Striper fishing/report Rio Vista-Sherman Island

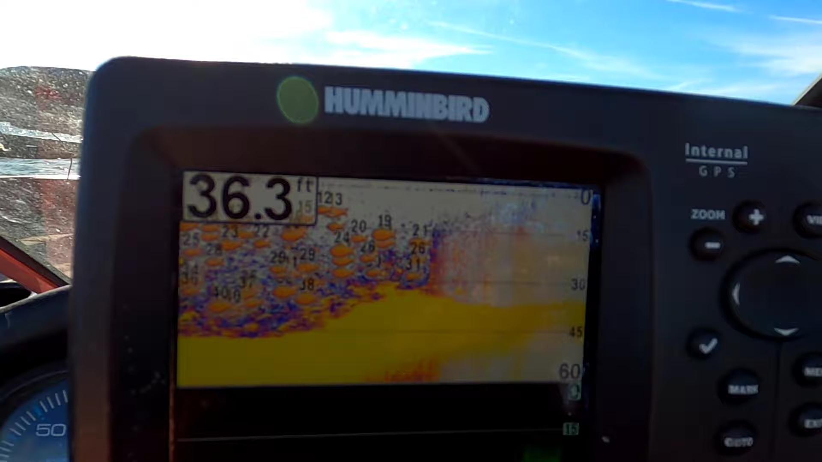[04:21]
On screen: depth 36.3 ft
See, we're looking for these pockets or these shelves right here.
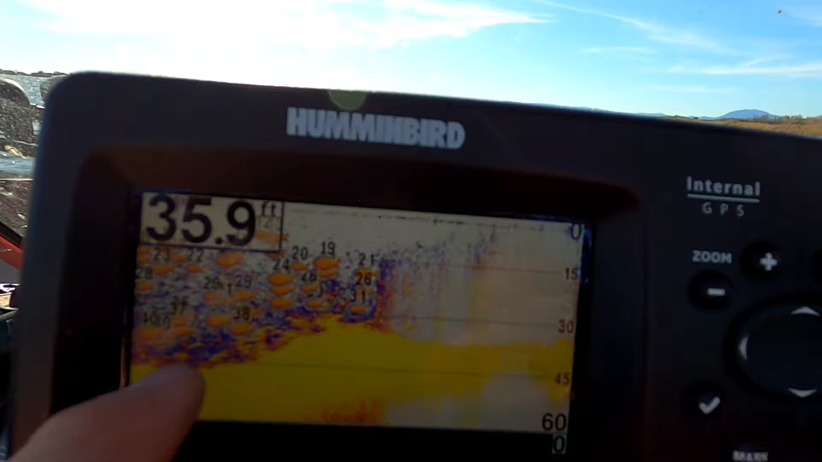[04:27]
On screen: depth 35.9 ft
See how this is a pocket and it goes underneath and all these fish are hanging out right there? That's what we're looking for.
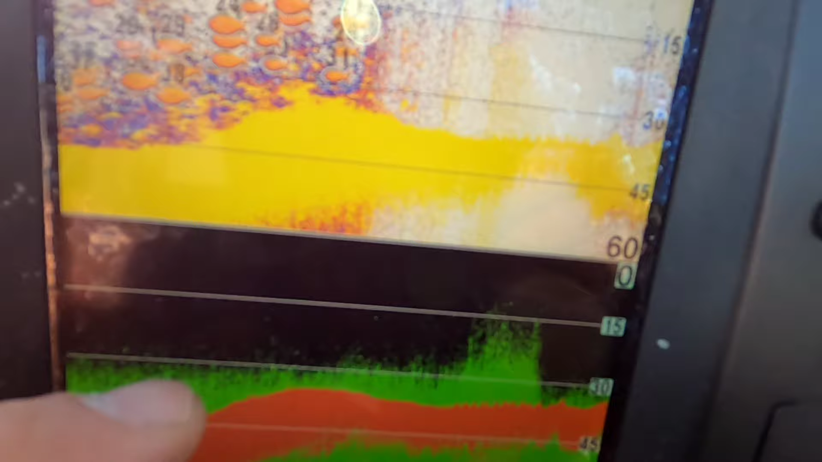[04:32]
And it looks like, see on this bottom one here, it looks like it's some grass too, some hydrilla.
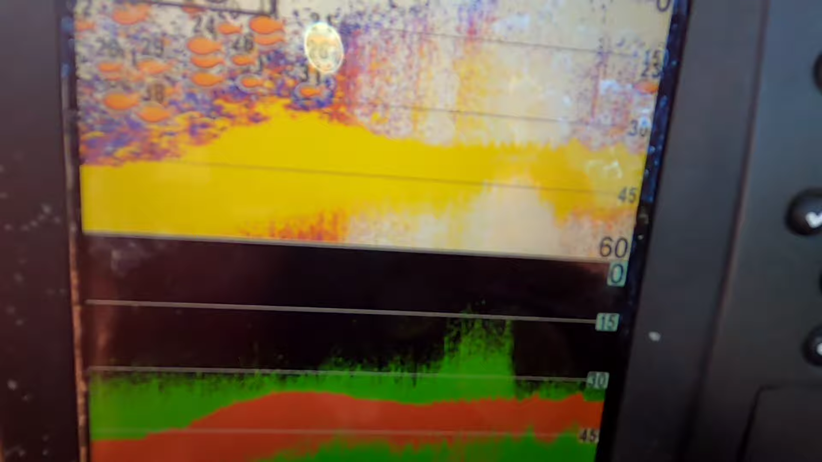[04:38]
They love hanging out in that stuff, wait for bait fish. But wow, there's a bunch of them.
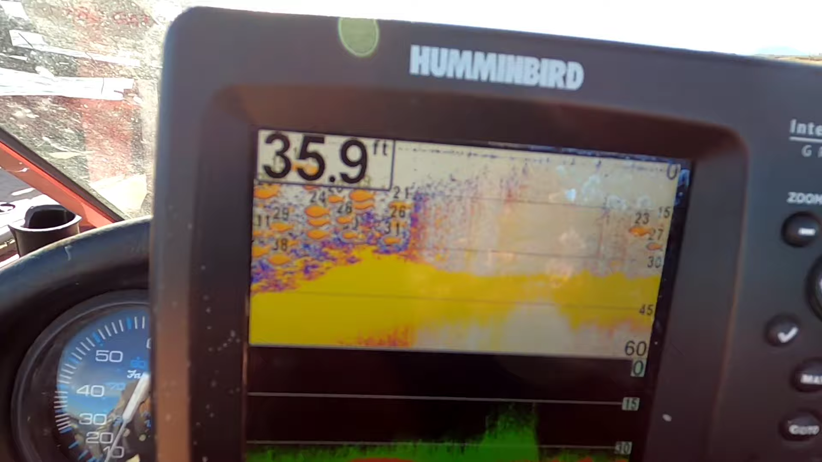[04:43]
On screen: depth 35.9 ft
All right guys, so when you're spooning, you wanna make sure you're all the way on the bottom, somewhere around 20 feet of water.